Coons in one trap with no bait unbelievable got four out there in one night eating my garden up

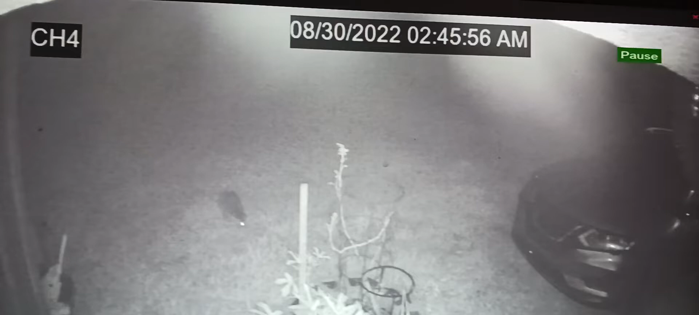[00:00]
Yeah, this is my backyard last night, as you can see from a time-stamping date, and there's a coon coming in. There's a trap. It does not have no bait in it, but the door's open, but there's no bait in it. Two nights ago, I had gotten a coon and took him down about three or four, five miles away.
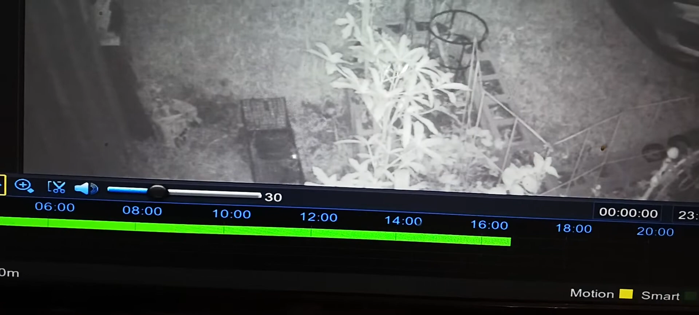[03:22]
Yeah, they trying to get out of that thing, boy. I had to fix a couple of spots before they ripped the metal up. Look at the size of that boy. He's almost as big as the dang trap itself. Look at him. Look at the size of that coon. Good lord.